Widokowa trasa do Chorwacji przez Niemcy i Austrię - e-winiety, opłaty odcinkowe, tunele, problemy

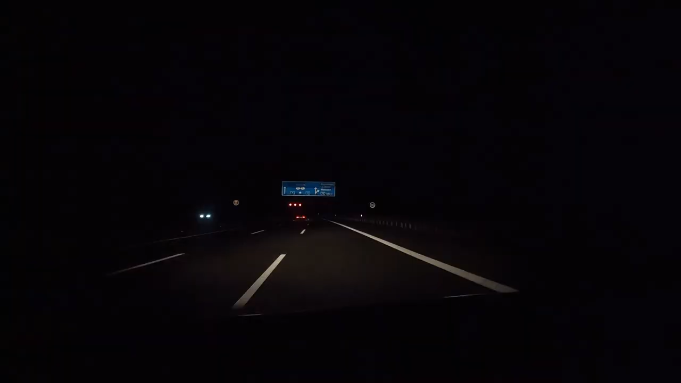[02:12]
Zbliżamy się do Monachium. Już pojawiają się informacje, że to będzie droga również na Austrię i do Błoch.
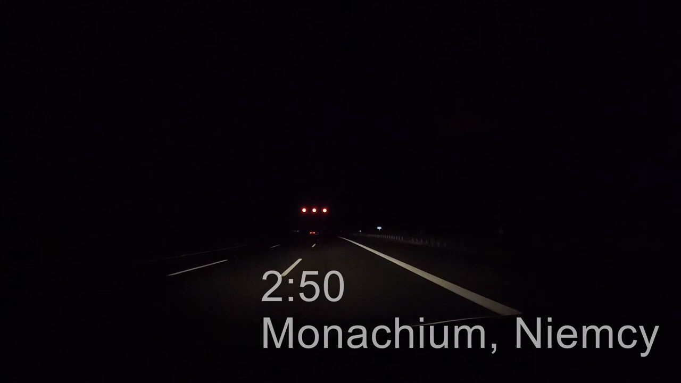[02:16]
Od Berlina do Monachium ta droga jest cały czas trzypasmowa.
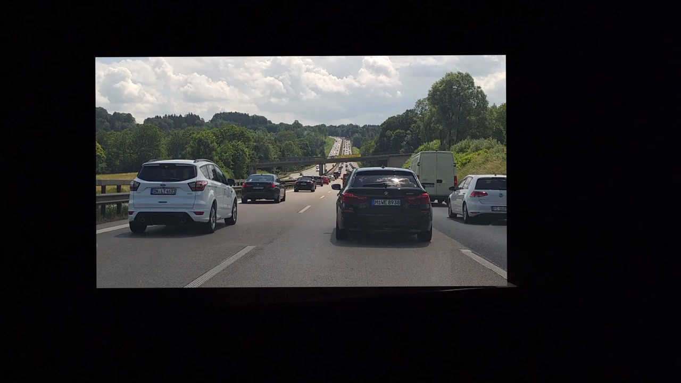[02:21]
Jest to zdecydowanie inna droga niż przez Czechy i Austrię, gdzie mimo opłaty za winietę jedzie
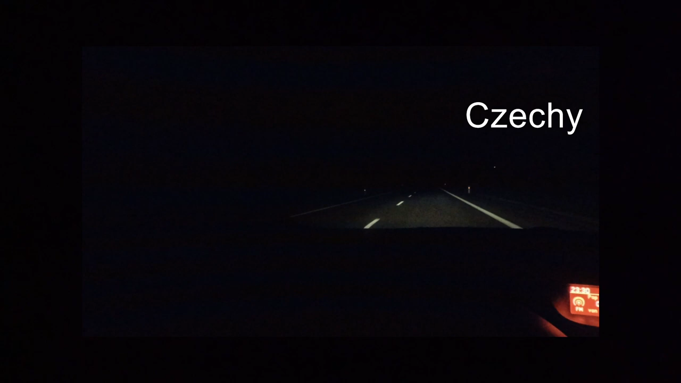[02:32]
się po prostu jednopasmową drogą krajową. Po lewej stronie do Monachium, a prawa strona nasz Salzburg. Musimy się trzymać lewej strony. Lewa strona to Salzburg, a prawa to Innsbruck. Właśnie przekroczyliśmy granicę austriacko-niemiecką i pojawiły się już takie oznaczenia. Interesuje nas Villach Lubljana. Kilkanaście kilometrów za Salzburgiem.